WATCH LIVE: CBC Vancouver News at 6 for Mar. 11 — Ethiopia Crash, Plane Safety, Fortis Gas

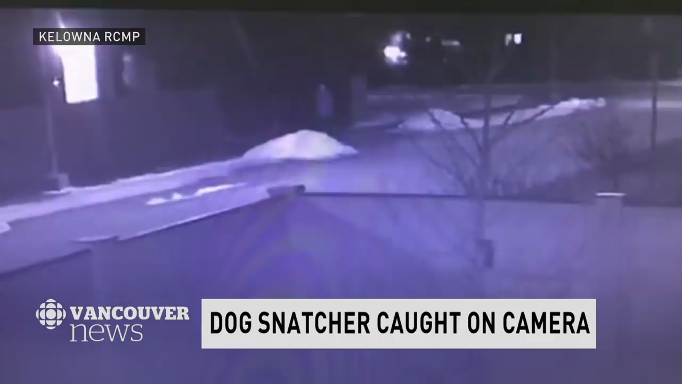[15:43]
The dog then followed her as she ran on foot towards Birch Avenue. The suspect, described as Caucasian with blonde hair, she was wearing a dark-colored jacket, a pair of pants, and a white toque when Atlas went missing. Anyone with information about the suspect or the dog's whereabouts should contact Kelowna RCMP.